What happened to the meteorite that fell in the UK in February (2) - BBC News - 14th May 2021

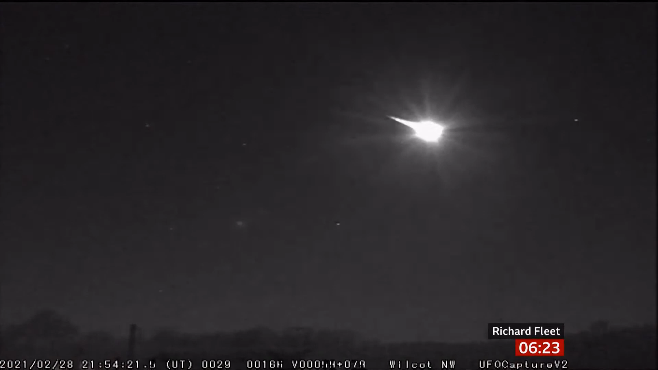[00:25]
Blazing across the night sky at 50,000 kilometres an hour,
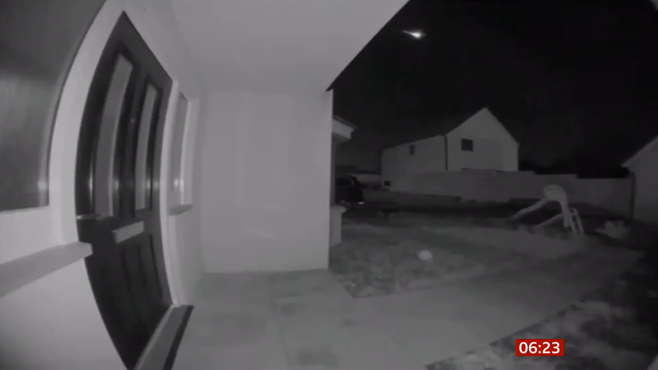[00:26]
the dramatic arrival of the UK space rock.